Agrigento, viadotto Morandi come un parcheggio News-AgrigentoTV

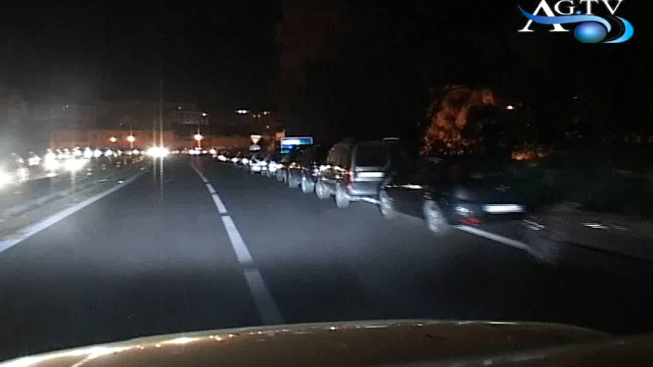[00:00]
Anche ieri sera buona parte del ponte Acragas si è trasformato in un parcheggio,
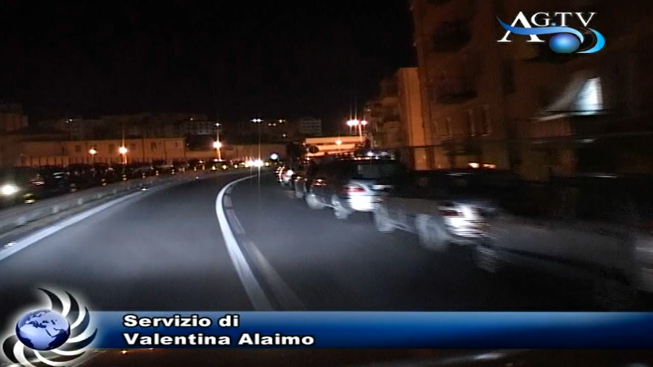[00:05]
autovetture messe in sosta lungo le due corsie da parte della gente che si recava nelle vicine bancarelle.
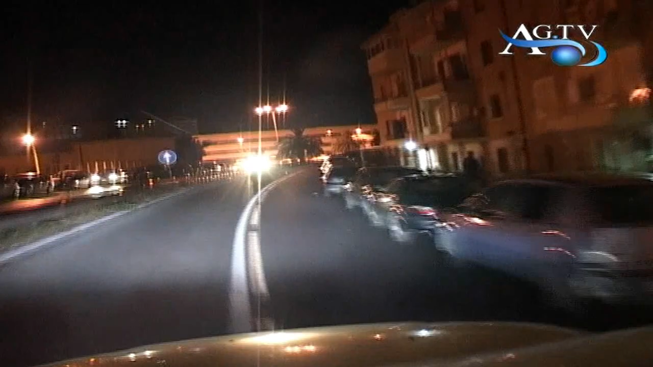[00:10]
Lo spettacolo che viene offerto è quello di mamme, di giovani e meno giovani che una volta trovato un parcheggio di fortuna si avviano a fare acquisti percorrendo a piedi il viadotto,